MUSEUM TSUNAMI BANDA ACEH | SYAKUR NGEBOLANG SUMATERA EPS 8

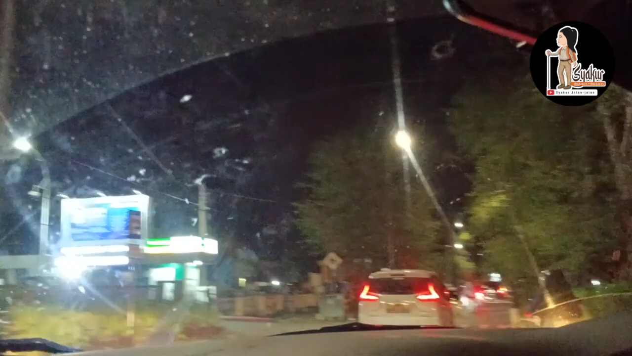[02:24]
Di sini ada pasar malam teman-teman. Itu di sono banyak lampu-lampunya. Wah, sepertinya seluruh teman-teman.